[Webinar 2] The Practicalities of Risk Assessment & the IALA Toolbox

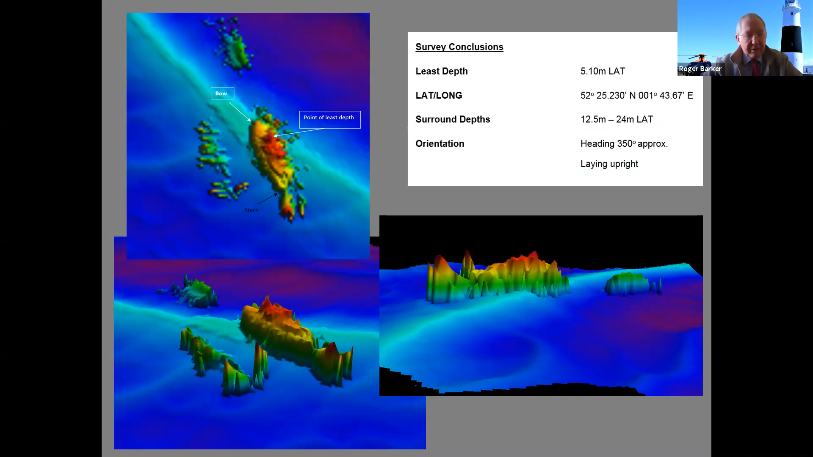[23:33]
And how do I record that need to do that decision? This one was interesting with 5.1 metres.